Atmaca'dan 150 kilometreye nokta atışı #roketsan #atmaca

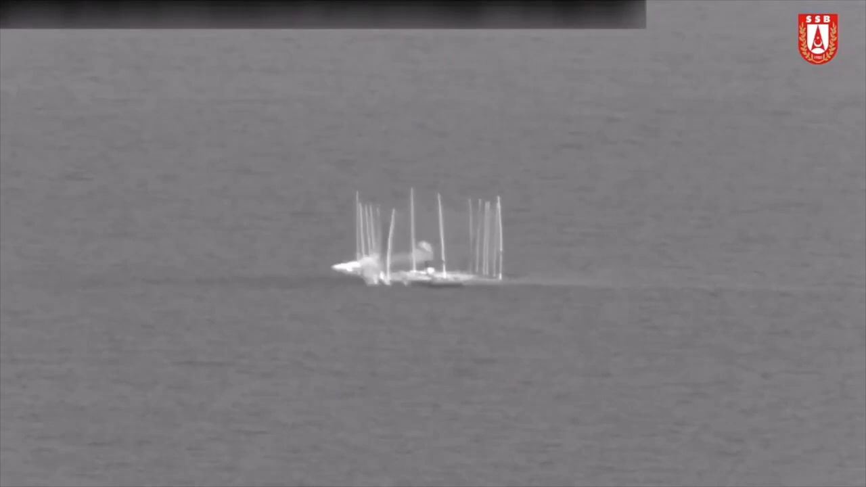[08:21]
hedefi değiştirilebiliyor ve yeni hedefe hemen angece olup o şekilde düzeltmesini yaparak Atmaca rotasını değiştiriyor ve yeni hedefine doğru uçuşuna devam ediyor.